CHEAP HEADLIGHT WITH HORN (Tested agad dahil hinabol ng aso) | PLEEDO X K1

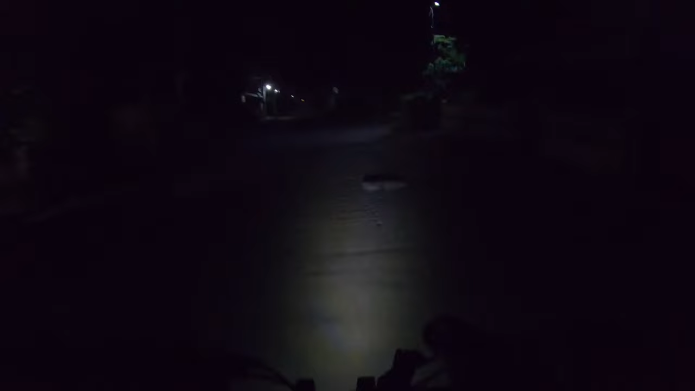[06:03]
So siya yung pinakamabagal. So try natin mag... So yun guys, yung mga nangahabol. So yun ang aming guys, aso. So try natin bilisan. So yun guys, naka-second gear, naka-high gear na tayo. Naka-high gear ko pala.
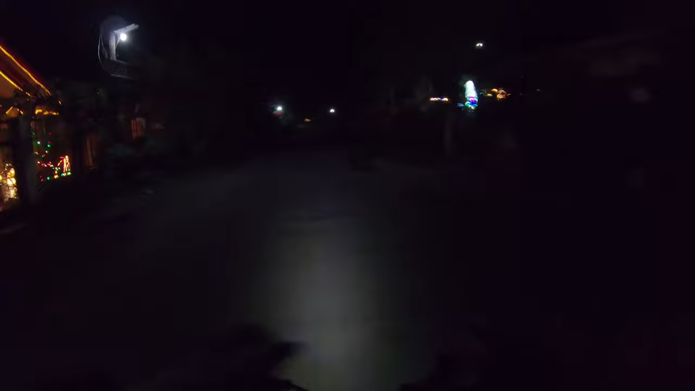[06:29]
So, ano na tayo? Mid lang tayo. Second gear. So yun guys.
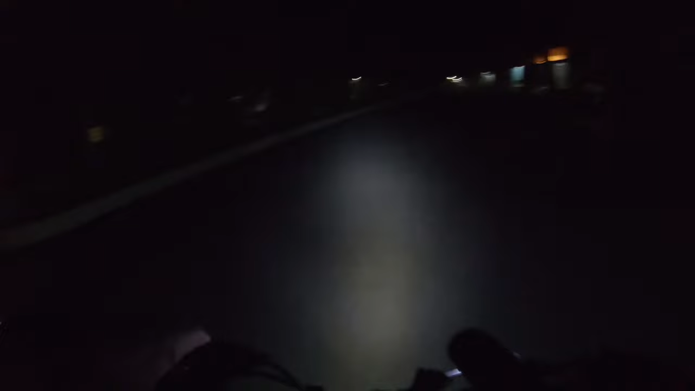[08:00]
So yun guys, medyo madilim dito, retrip pa pa yun.
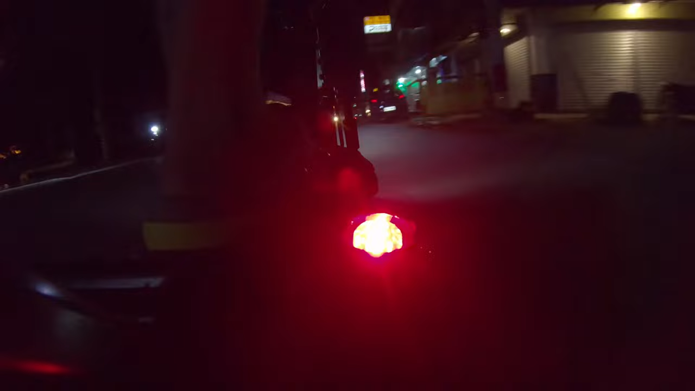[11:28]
Kasi dito lang medyo maganda yung daan. Yung bahay ng San Antonio.
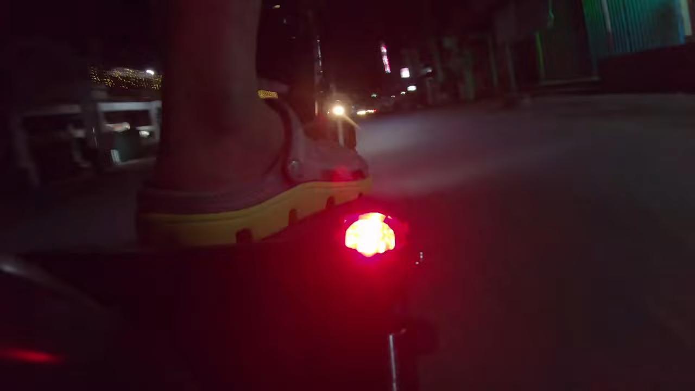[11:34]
Tesla lang tayo. Check lang tayo ng ilaw kung effective ba sa daan. Makikita ba tayo ng mga kasabay natin.